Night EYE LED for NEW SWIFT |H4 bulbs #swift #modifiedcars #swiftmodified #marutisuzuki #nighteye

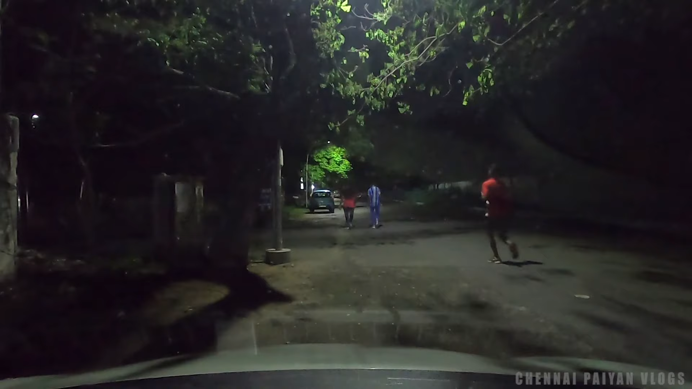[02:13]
ஸோ இப்போ நான் வந்து ஃபாக் எல்லாமே ஆஃப் பண்ணி வச்சிருக்கேன். இப்போ நான் வெறும் லோபி மட்டும் ஆன் பண்ணி காமிக்கிறேன் எப்படி இருக்குன்னு பார்க்கலாம்.